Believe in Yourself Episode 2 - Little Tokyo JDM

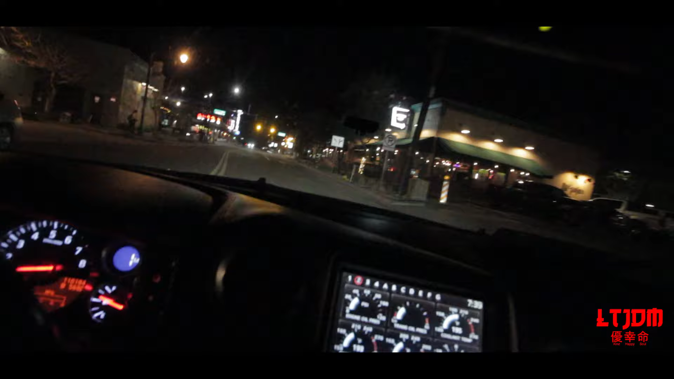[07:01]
here I'm still at downtown Gilbert but this is where pretty